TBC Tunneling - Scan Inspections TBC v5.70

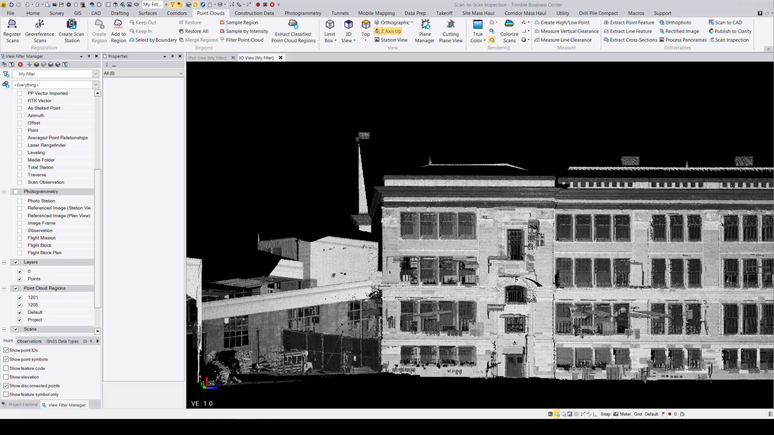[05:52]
I will shift gears and show you how to create a scan inspection between two point cloud regions. Here, I have a scan of a high school. What I'm going to do is compare the following two point cloud regions.
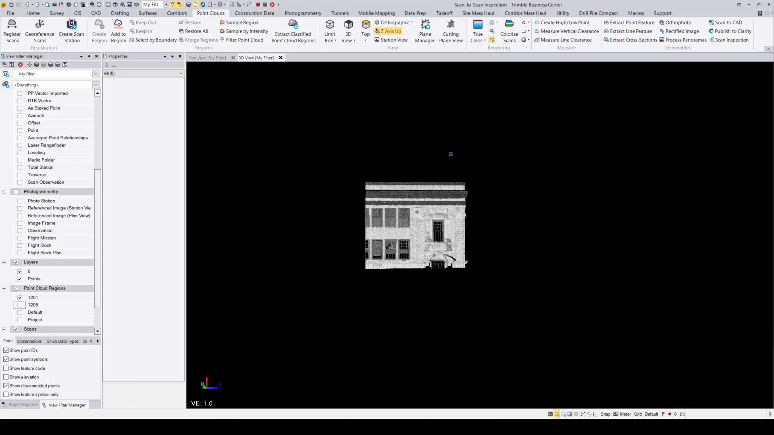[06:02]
First, we have a wall, and then right in front of it, we have another wall.
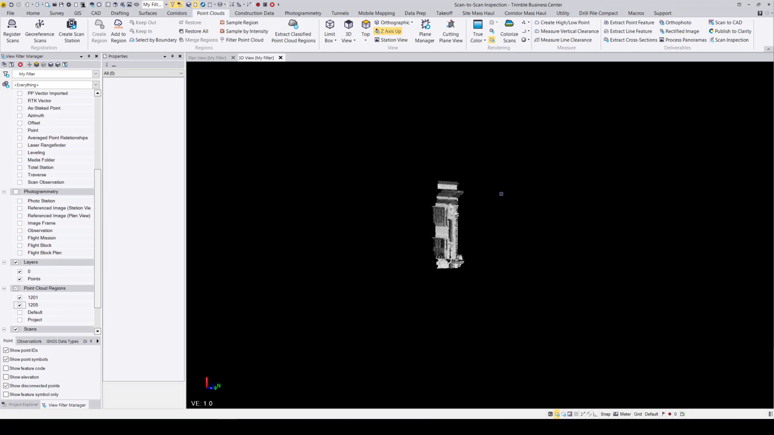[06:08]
And then just what I'm going to do is compare the distance between these two point cloud regions. So once again, what you're going to want to do first is go to the point clouds ribbon, under deliverables and open up that scan inspection command. Once again, give your inspection a name. And now this time, instead of selecting a scan to 3D object, I'm going to select a scan to scan, since we are comparing two point cloud regions. In the origin point cloud region,
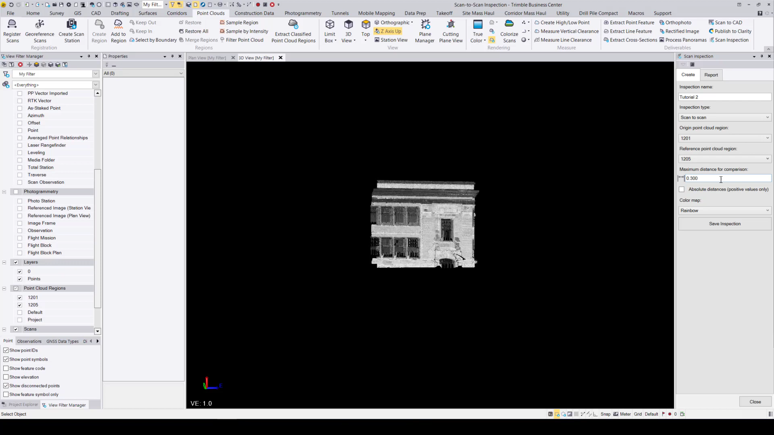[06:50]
I'm going to select the wall behind the wall behind the other wall, and then the one in front of it in the reference point cloud region. Once again, I'm going to select a maximum distance for comparison of 0.3 meters. And now that I'm happy with all my selections, I'm going to once again hit that save inspection.
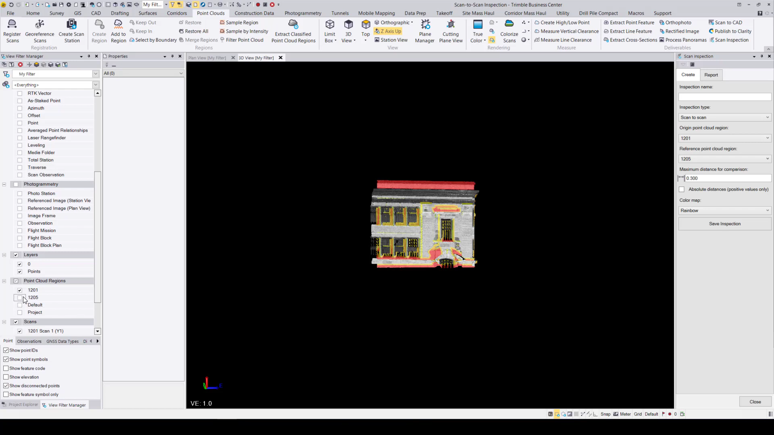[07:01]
And then just like that, we now have an idea of the distance between those two walls. I can once again, go ahead and open that legend to get an idea of what these colors mean.